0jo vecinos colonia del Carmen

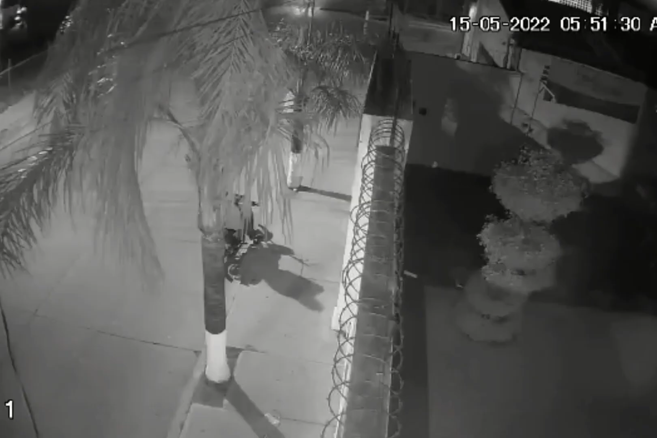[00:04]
Habitantes de la colonia del Carmen alertan a vecinos de dicha colonia, para que estén al pendiente, ya que reportan que van varias ocasiones que un individuo intenta ingresar a una palapa en la colonia mencionada durante la madrugada.